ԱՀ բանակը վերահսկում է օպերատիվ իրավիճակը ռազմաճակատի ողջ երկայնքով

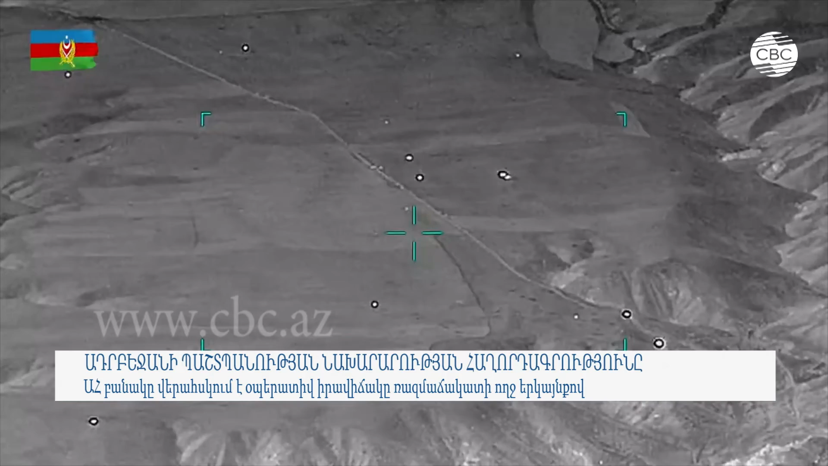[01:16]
կան զոհեր և վիրավորներ։ Սպանվածների թվում է նաև գնդի հրամանատարի տեղակալ Վահան
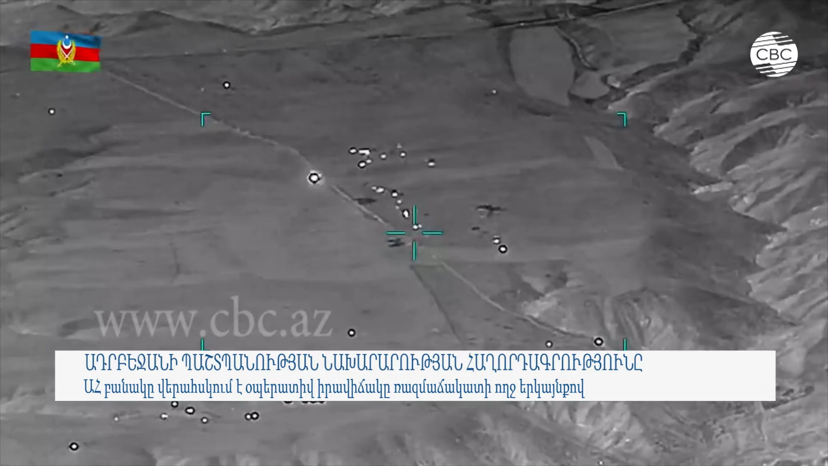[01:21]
Սարգսյանը։ Մարտերի ընթացքում շարքից դուրս է բերվել 3 հրետանային կայանք, մի քանի ականանետ և 3 բեռնատար անձնակազմով։ Ադրբեջանական բանակի ստորաբաժանումները վերահսկում են օպերատիվ իրավիճակը ռազմաճակատի ողջ երկայնքով,